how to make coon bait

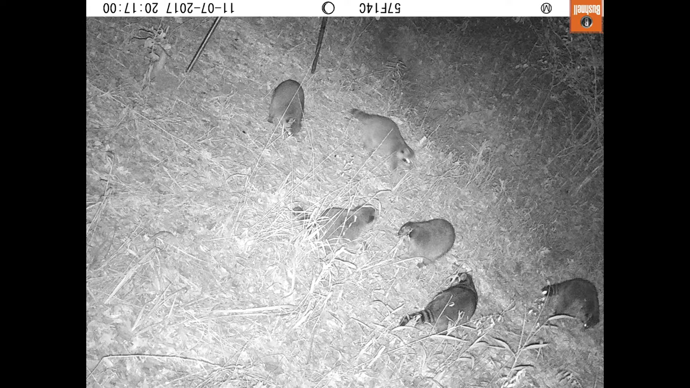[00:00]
It's still deer season, but as you can see from the photos, I have a small issue with raccoons. Okay, there's lots of them. They're everywhere.
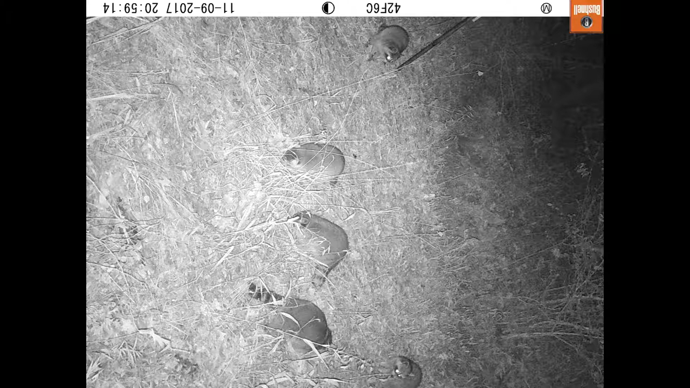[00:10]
They're getting into the grain. They're all over the place.